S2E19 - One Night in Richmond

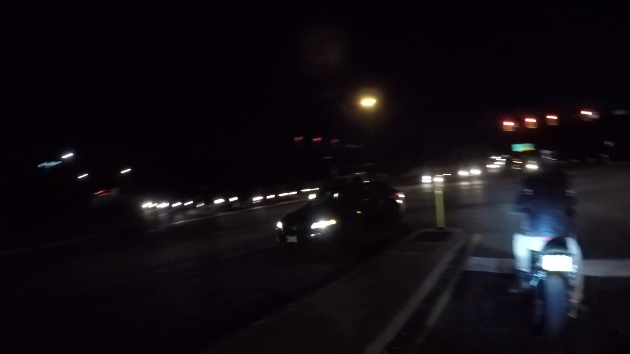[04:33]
So now we're gonna go to this um this area in Richmond. I guess it's like a a downtown kind of thing you know you like you can park on the street and stuff and I guess there's a lot of people that walk up and down the street and everything. So we're gonna go there because Ian hasn't ate yet. He's gonna eat some food. I'm gonna park the Ducati so people can gawk at it. I really don't like vlogging at night just because you guys cannot see anything.
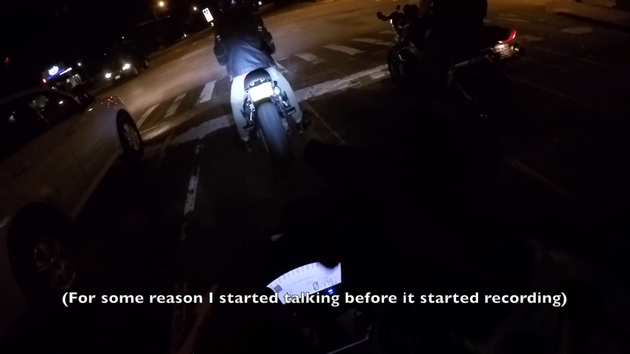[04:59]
Buddy's Honda he's actually missing the nut on the rear axle bolt. He's missing the nut on the right side. Apparently he said it fell off at the beginning of our trip.
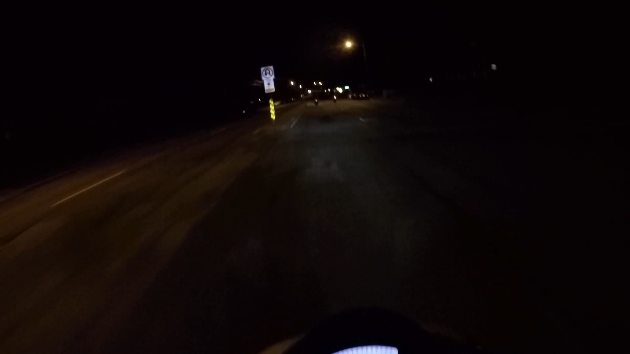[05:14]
Uh oh. He just lost a piece. That was his tail light. Oh my god that bike is falling apart. He said he's selling it like next week so whatever but he just totally lost his tail light. Oh my god. Yikes man. I don't know why he's riding it like that. He knows that nut is missing. I would be driving that thing like grandma's scooter right now.
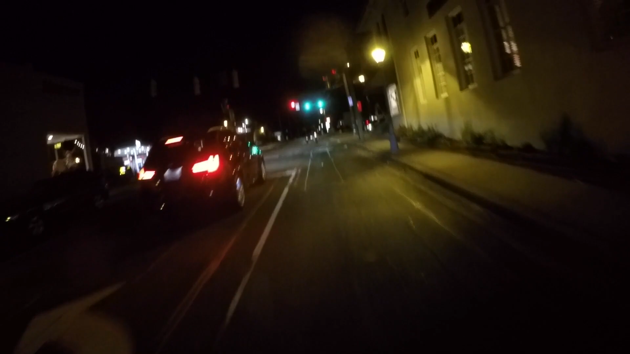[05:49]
There's no way in heck I would be ripping on the bike like that.
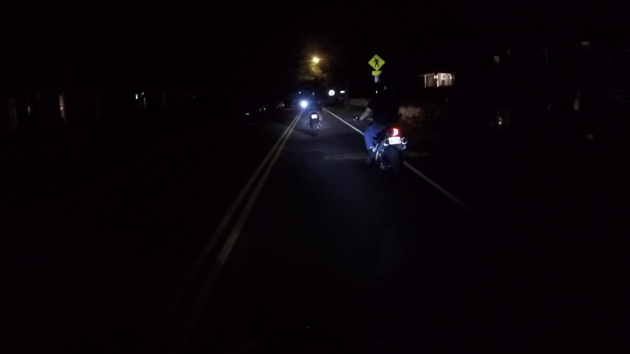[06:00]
Of course leave my stupid visor up. I got a nice big bug in my eye. That felt good.
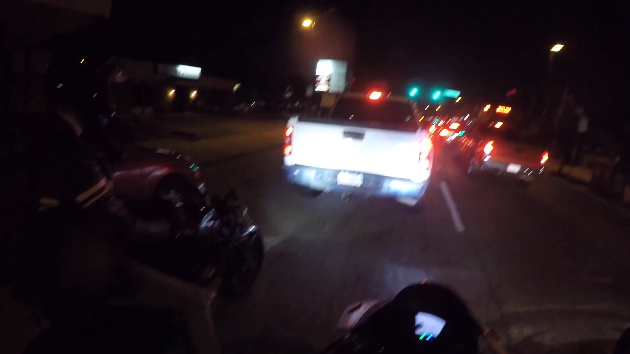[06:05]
Dude you lost the tail light. Like it went like that. So we made it to downtown thing. I don't know where we are or what this is called but this is like the downtown area that we were trying to make it to. This honestly kind of reminds me of like Hampton Beach back up in New Hampshire just without the uh the beach.
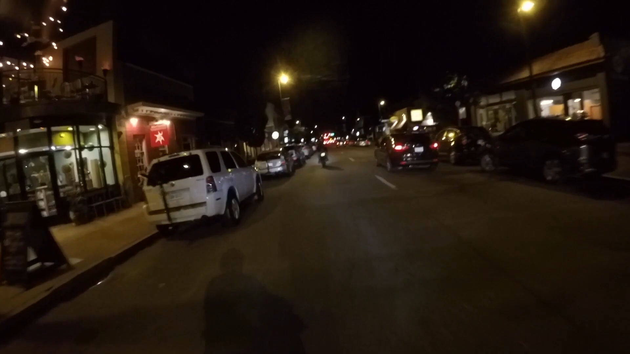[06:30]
Just two lanes going down kind of busy. I can imagine this place is probably hustling and bustling on the weekend um but it's fairly quiet
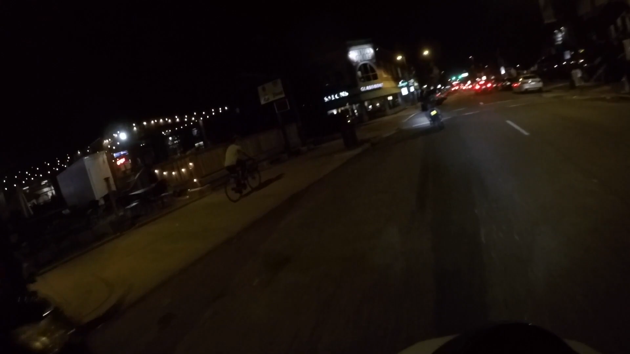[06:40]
right now because it's only Wednesday so
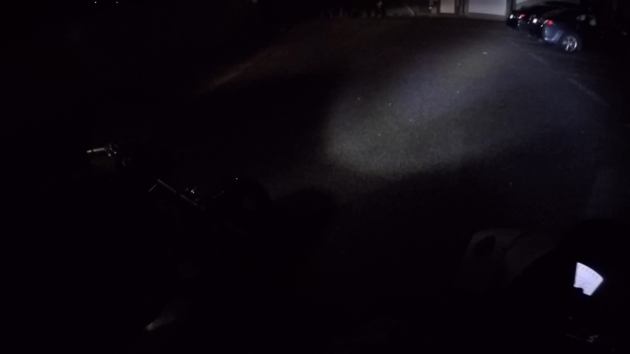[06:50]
we just pulled up to this mad sketchy parking lot like it's very dimly lit behind like some complex